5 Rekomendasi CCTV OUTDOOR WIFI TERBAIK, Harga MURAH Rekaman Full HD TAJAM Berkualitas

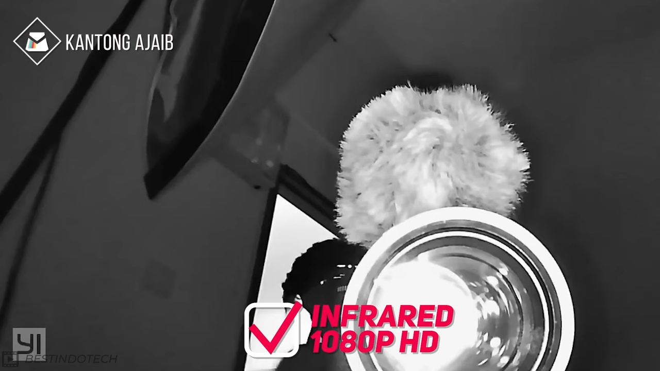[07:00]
Dibekali dengan teknologi infrared serta high definition 1080 Full HD,